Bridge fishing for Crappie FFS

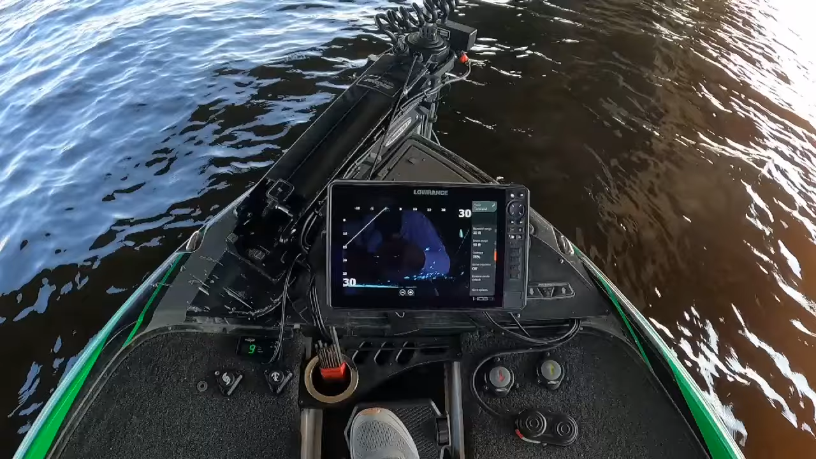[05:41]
I'll come back around a little bit. Look at those crappie. Look at these crappie right here. Boy, there's a whole bunch of them right there in that one scuff spot. And they're kind of close to that. I'll get a little bit farther out. Okay, now that big thing there, that's that end piling. So they're all around 20, 25 foot deep around the base of it.